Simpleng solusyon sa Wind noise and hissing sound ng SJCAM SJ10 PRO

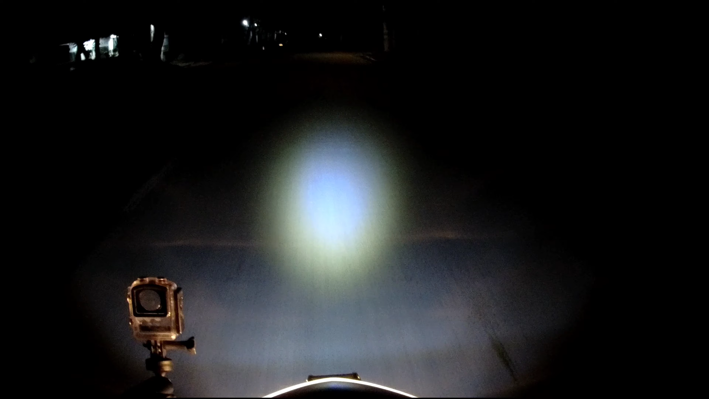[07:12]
Tayo ngayon. Testing tayo ng... Footage ng video ng...
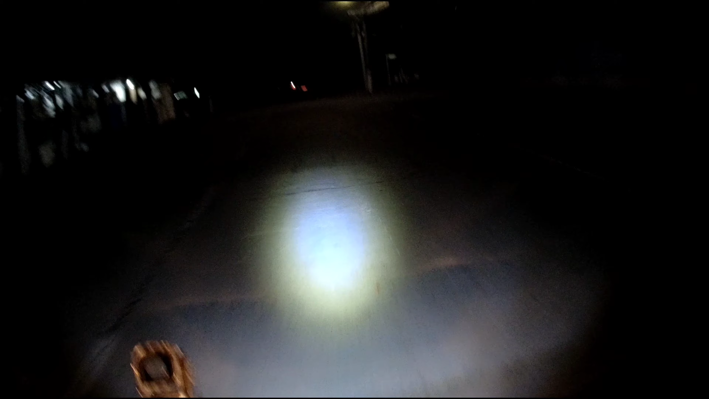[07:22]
SJ10 Pro. In... 2K resolution, 30fps. Yung night mode. Gano ba siya ako? Okay. Ito yan, guys. We're also testing na... Audio quality... Itong aking...